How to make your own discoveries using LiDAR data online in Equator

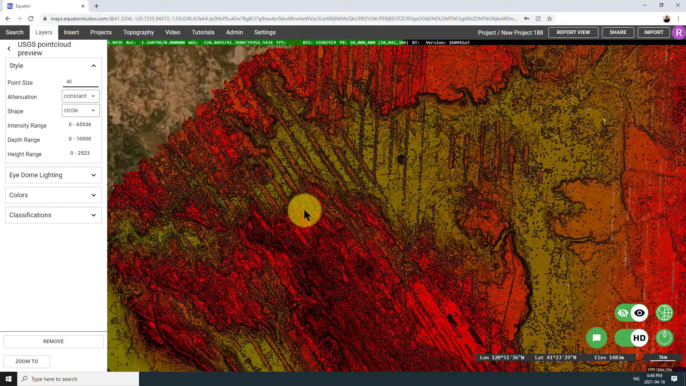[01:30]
So say you're only looking at ground points or building points. And then on top of that, you can change the color and the look of the points to really make different features on the surface pop.
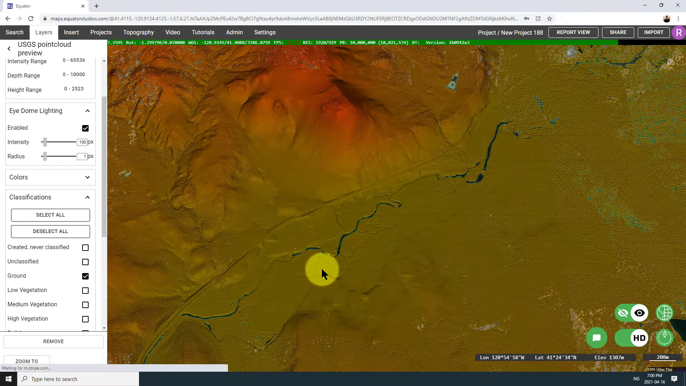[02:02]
I'm going to start by turning up the intensity on eye dome lighting to 100, which basically accentuates the shapes of the points and gives it better depth perception.
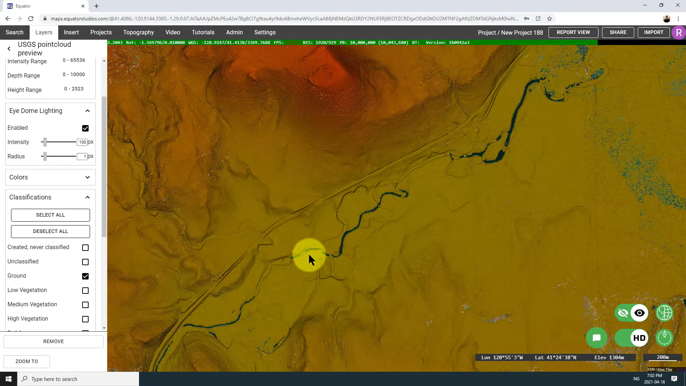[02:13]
Next I'm going to adjust the height range, which basically sets the maximum value and the minimum value in the color band. Let me show you what I mean.
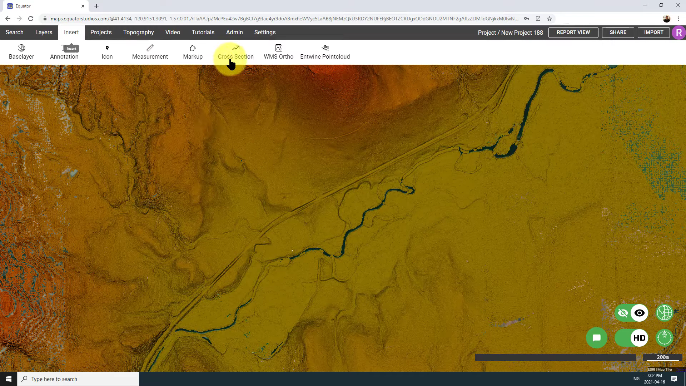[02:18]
So if I take a cross section by going to the insert menu and selecting cross section,
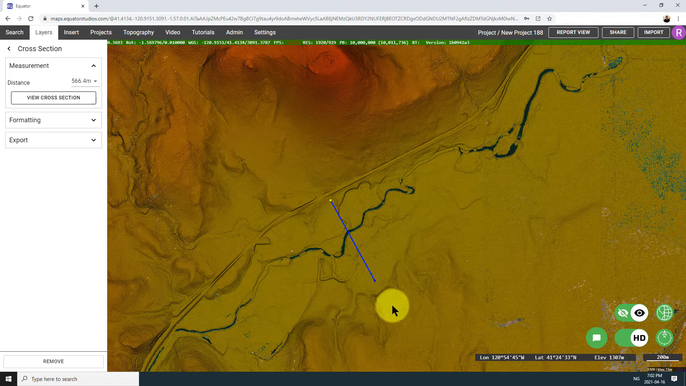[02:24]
I can basically draw a line and then click view cross section to see what the ground elevations look like.
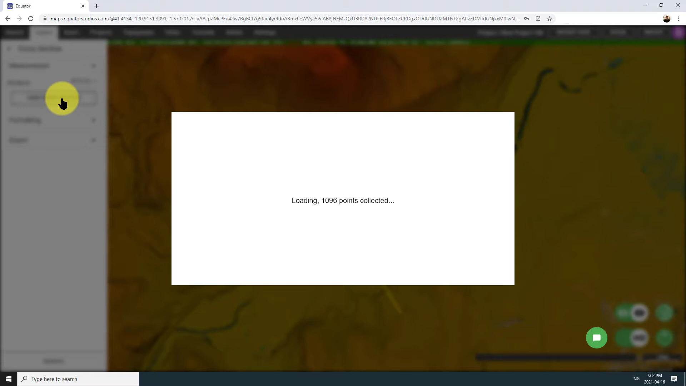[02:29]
For this spot, I can see that the elevations vary between at the low end around 1300 meters up to around 1350 meters.
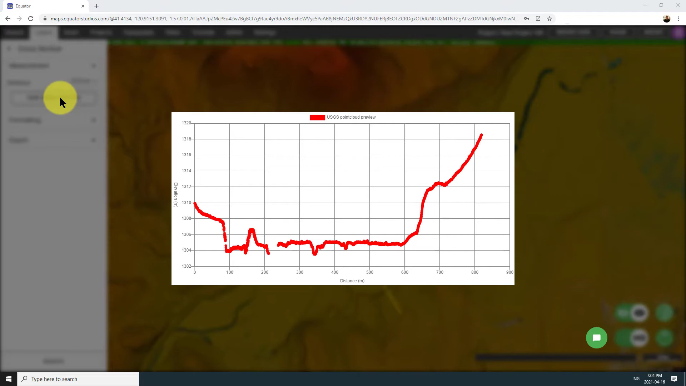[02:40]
So with that information in mind, I can go now to the height range and I can change the min, which is now set to zero and the max, which is at 2523.
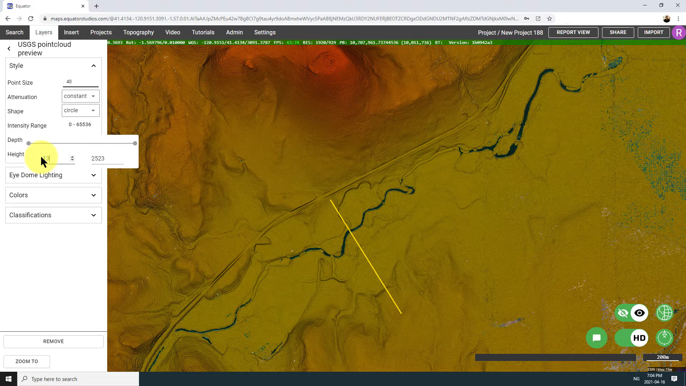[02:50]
I can set it to the min and max from my cross section. So what you can see happened when I did that is it actually changed where that red max elevation color is placed as well as the min, which is the blue. So if I'm looking for features in the floodplain, what I'm going to do is keep tweaking those min and max
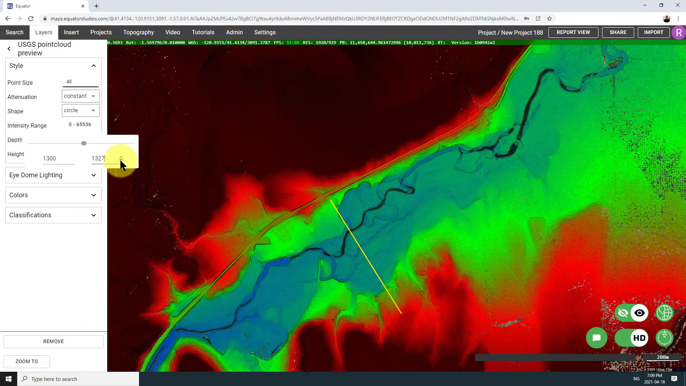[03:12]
values in the height range until the features on the ground surface in that area really pop. So now that I've done this, it's a lot easier to make out different things on the ground,
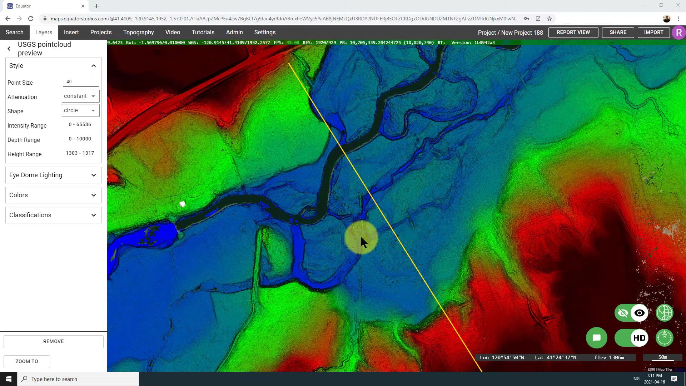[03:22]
like dams and boulders, different channels, even the roadway. It's almost like having an x-ray of the site. And this is truly an amazing spot to explore. So I think I've probably shown enough for today. I will leave you here and I hope that you enjoy exploring on your own. If you're looking for more information about how you can leverage Equator to extract the data or to turn your data into figures,
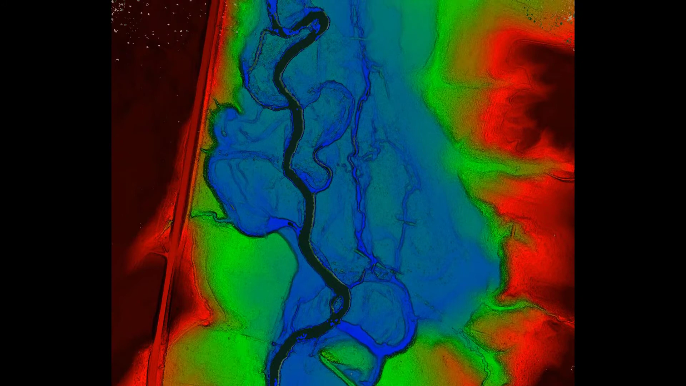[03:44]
check out some of the other videos in the links below.